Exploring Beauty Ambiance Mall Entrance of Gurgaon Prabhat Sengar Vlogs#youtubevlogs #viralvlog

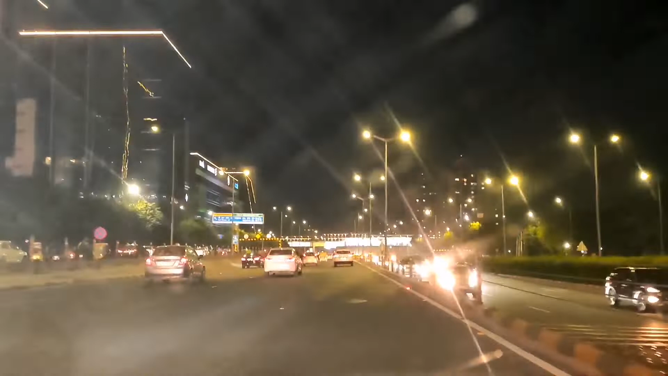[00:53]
दिखती हैं हम लोग अभी मॉल जा रहे हैं और उसके रास्ते में ये दूद्य रोस्नी में नहाई हुई सैवर सिटी बहुत प्यारी लग रही है आप देखिए गुड़गाओं की सैवर